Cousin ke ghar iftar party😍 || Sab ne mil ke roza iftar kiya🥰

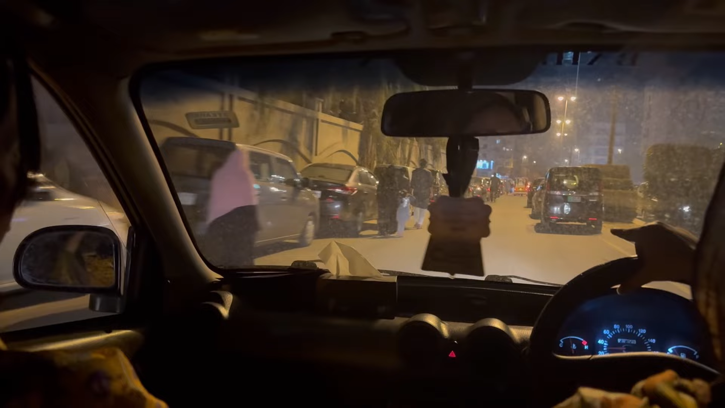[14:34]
तो अभी हम आपको दिखाते हैं कि यहाँ तरावी के लिए लोग कितने ज़्यादा आते हैं, कितना रश होता है।